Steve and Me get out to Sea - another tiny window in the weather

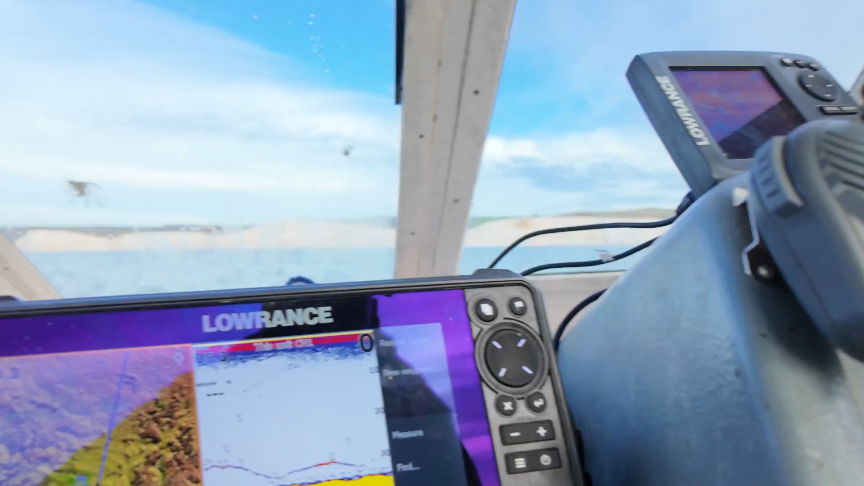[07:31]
so you can have a look at what the sound is saying. Look, all these are all fish on the bottom.
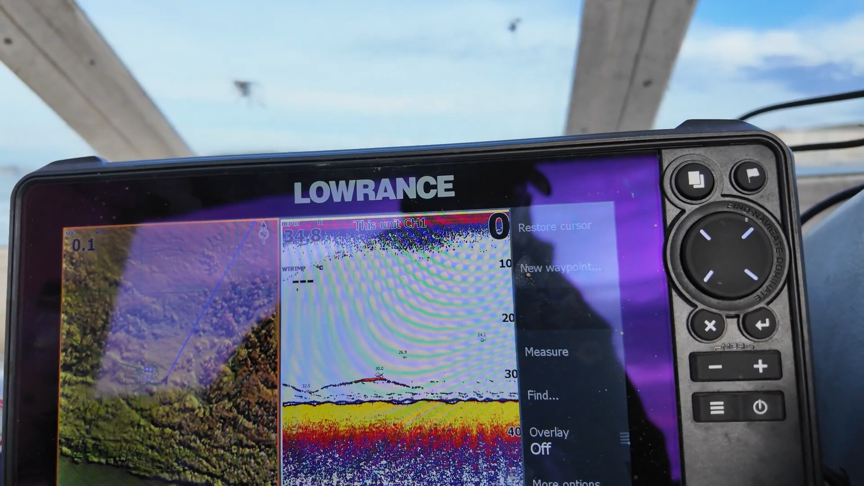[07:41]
Probably whiting, but nonetheless, I wouldn't mind catching a few for the fun of it.
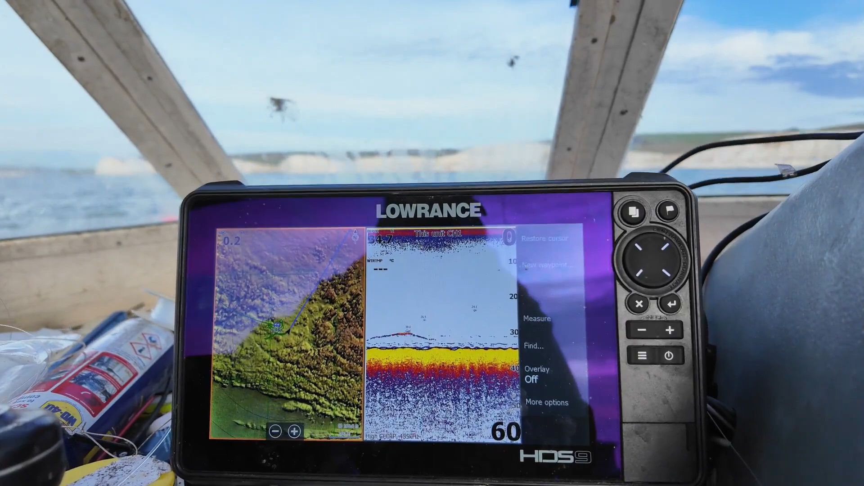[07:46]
And then hopefully amongst all those silly little whiting, there's something decent.